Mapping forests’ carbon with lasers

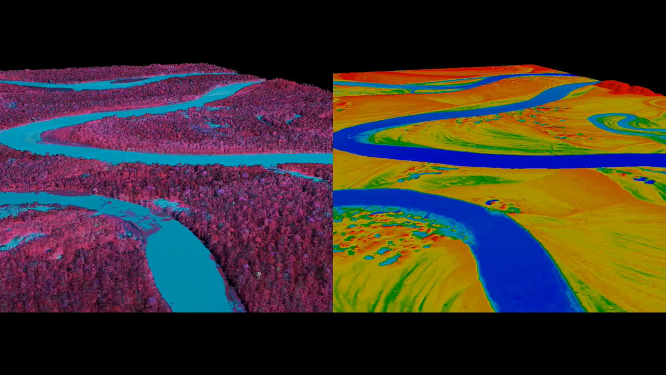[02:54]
On board, a spectrometer reads the signal and colours the map. Red for healthy forests with high levels of locked carbon.